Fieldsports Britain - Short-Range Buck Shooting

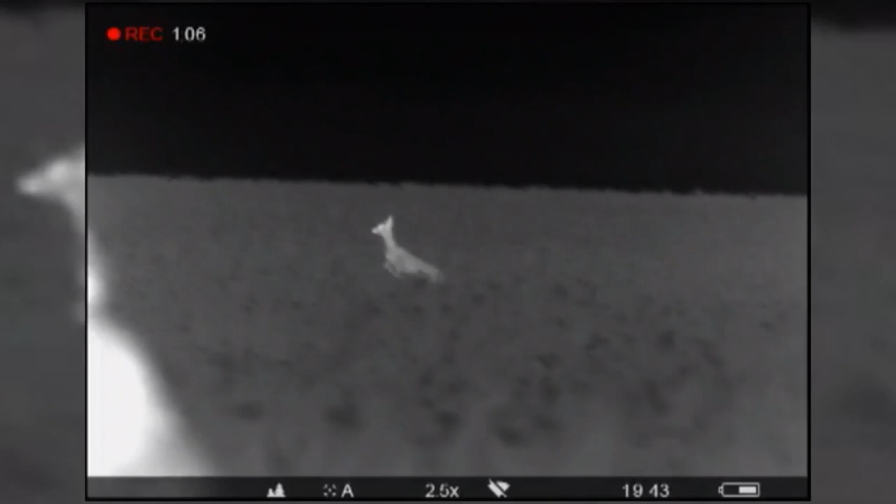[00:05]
I just love it, it's brilliant fun.
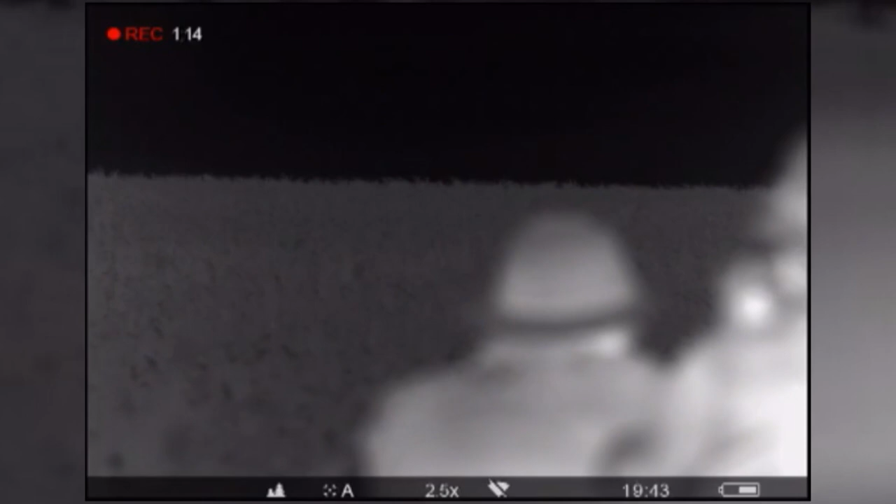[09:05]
The aim point, but I didn't want to shoot him square in the head because he was right on us. So he spooked,
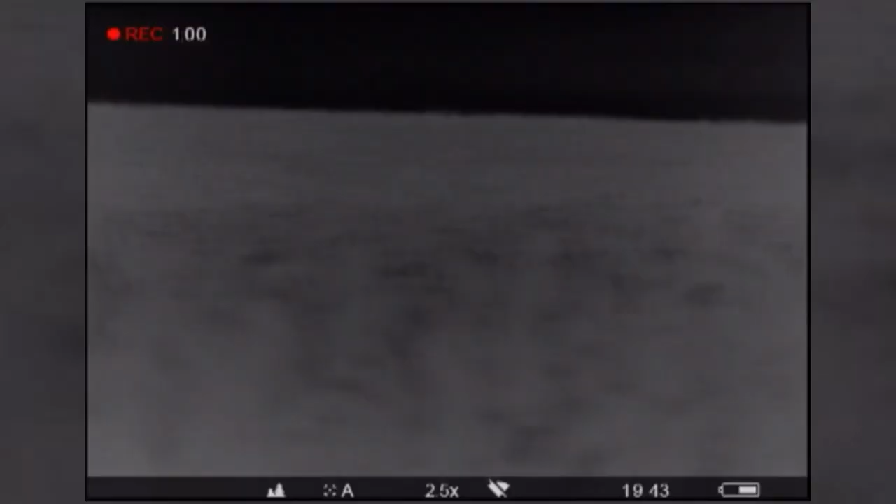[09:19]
let him go off to about 20, and then took the shot.
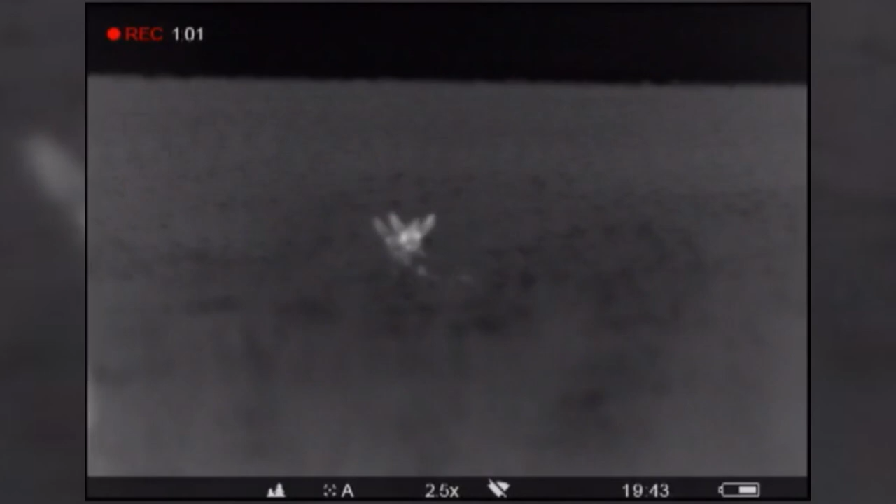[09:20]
Don't you love it when a plan comes together?
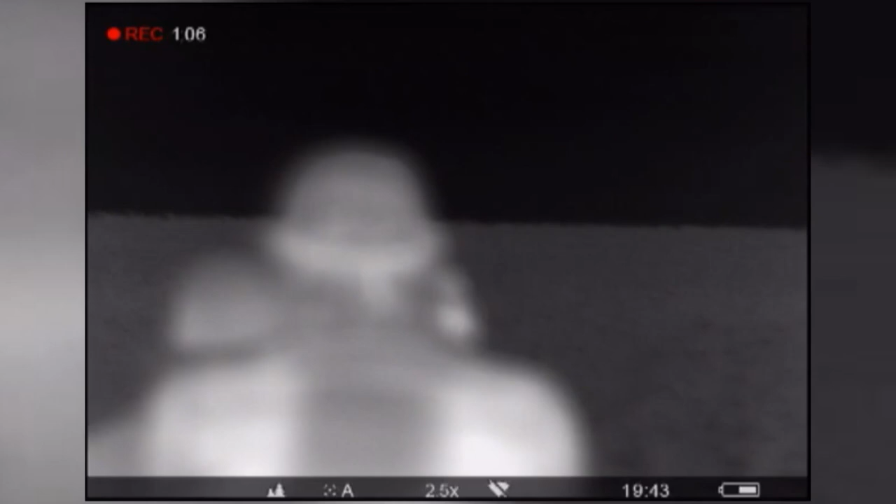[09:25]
Where he was in the crop and where I was down on the sticks,
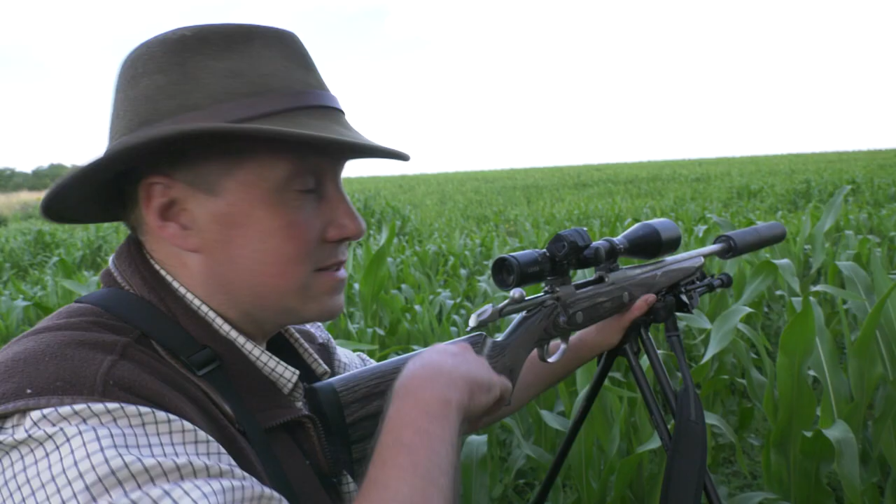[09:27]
I just didn't have a neck shot,
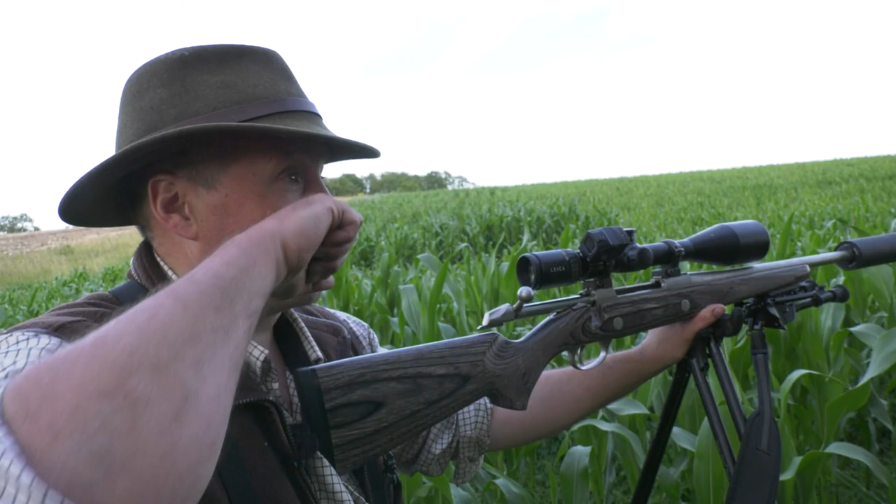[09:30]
so I had the dot straight on him and could have taken the head shot.
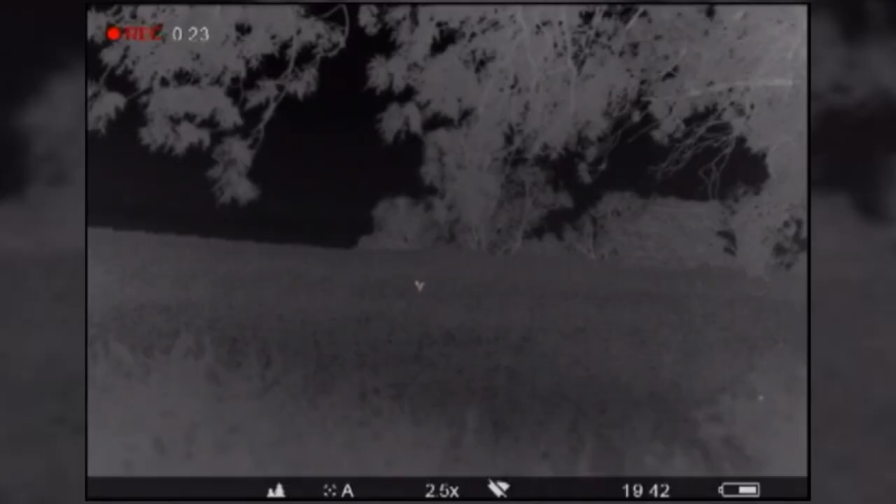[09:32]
I was hoping he would just circle or just go out and stop again, and he just circled and then gave me the opportunity for the next shot. He's superb, we'll go and pick him up and we'll just have a look around and just see if we can get a couple more responses before darkness befalls us.